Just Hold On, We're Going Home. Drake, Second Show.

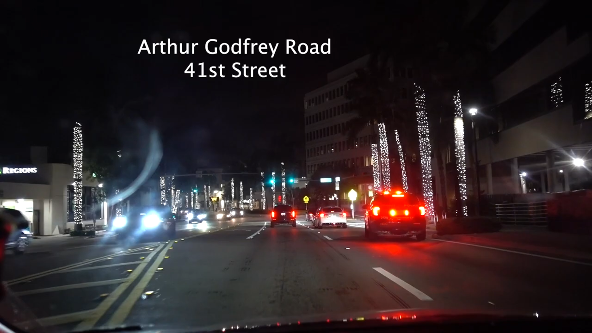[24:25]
This is a major fucking street in Miami Beach.
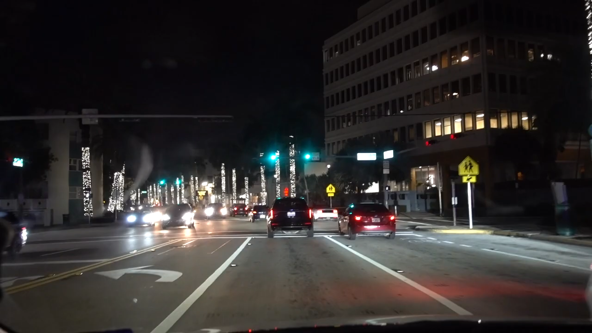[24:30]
That's leading to the fucking 195. Headed to the airport. You know? This is not... this area is not to be fucked with.
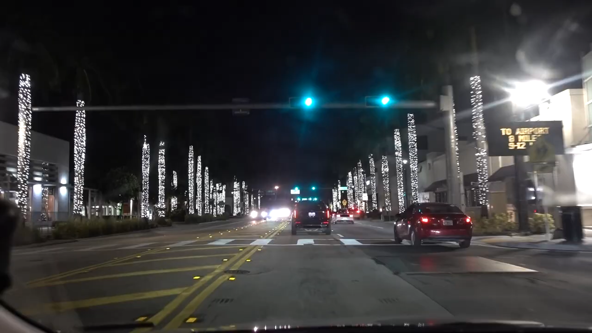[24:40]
And it's probably why they put all these little lights on these trees here to keep... keep the area nice and lit. No riffraff. I'll be hunted down and... All right.
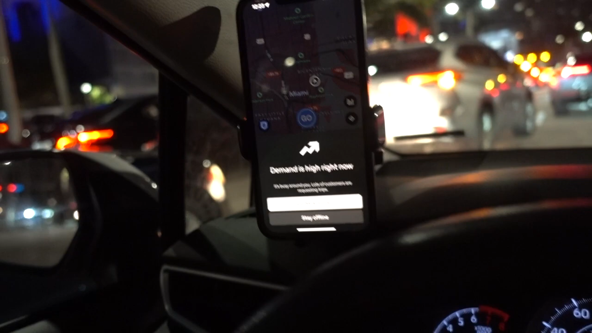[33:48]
Plenty of people still leaving the concert.